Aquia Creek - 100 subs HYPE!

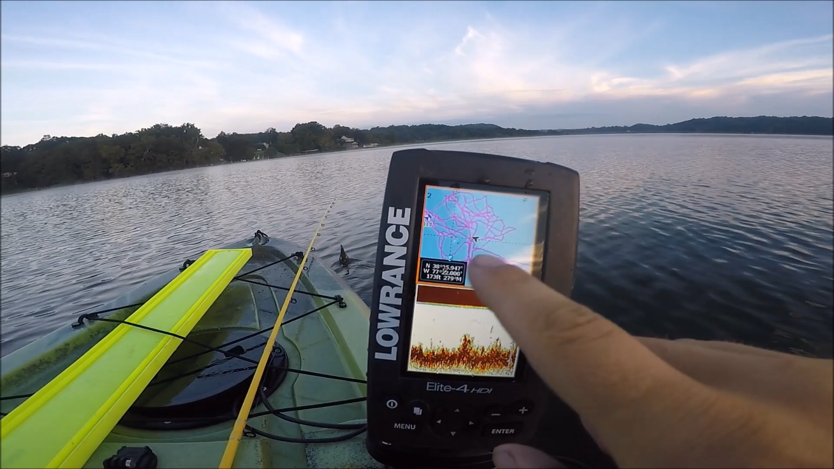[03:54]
All these squigglies are where I've been and there's some waypoints.
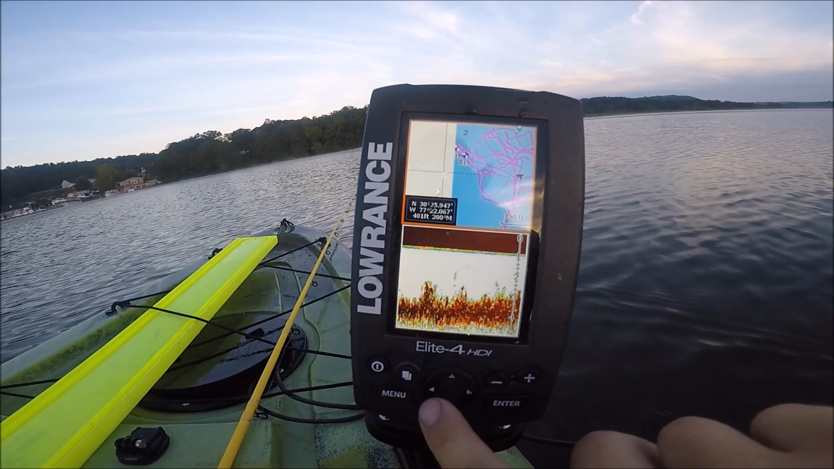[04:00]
Right here. And they're just ah freaking glare.